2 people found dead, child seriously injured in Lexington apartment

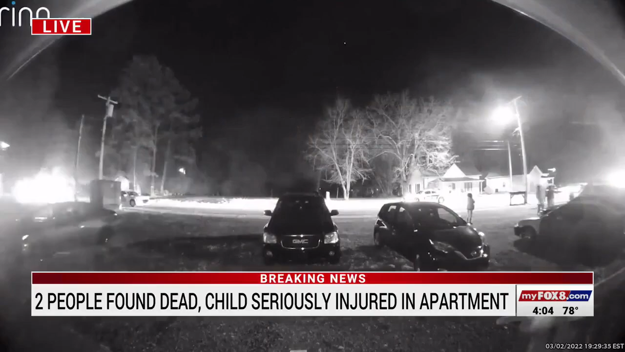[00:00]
to this morning how that original caller who called in to 911 talked about how they saw smoke and you can see that smoke right now on the top right corner of your screen from a neighbor's doorbell camera. Investigators tell us Moses tried to start a fire in the kitchen with the stove before leaving the scene, leading the police to charge him with arson.